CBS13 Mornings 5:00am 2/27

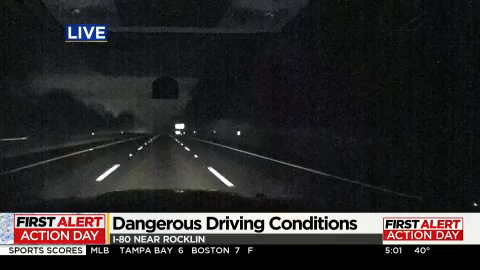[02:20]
Hey, Dave. It's pretty quiet right now. Roadways are damp. Not really windy right now. Obviously, dark out. I can tell you I just saw one of the signs that I passed. One of the Caltrans signs was alerting people that, yep, I-80 is closed to all tractor semi-combination, tractor-trailer combinations from Applegate to the Nevada state line due to the snow conditions. Yeah, you want to use a different route if you drive one of those big rigs.